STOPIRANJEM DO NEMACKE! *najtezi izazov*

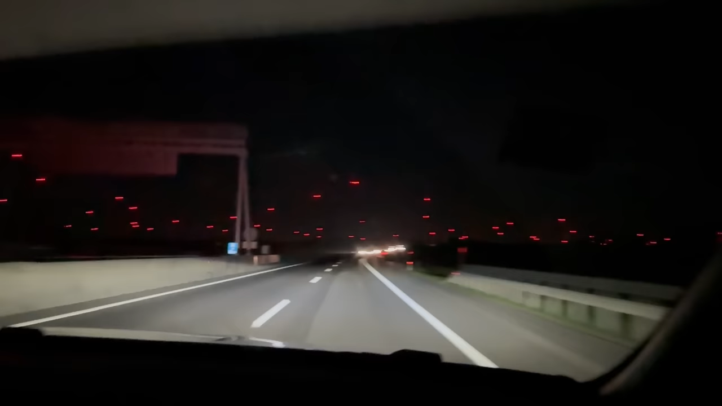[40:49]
Evo ga ljudi, još nekih 20 minuta i u Beču smo, laganica.